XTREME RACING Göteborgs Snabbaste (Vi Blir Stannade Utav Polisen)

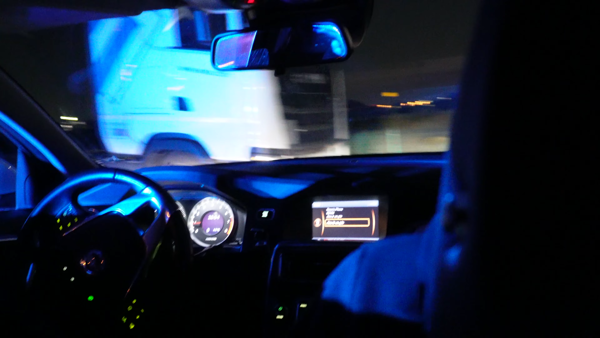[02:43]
Jag kan stanna med den här. Jag parkerar här. Varsågod. Se, de har inte en stopplampa på. Nej, han vet inte vad. Men då ska jag fråga om han vill ha Pringles det värsta. Nej. Jag.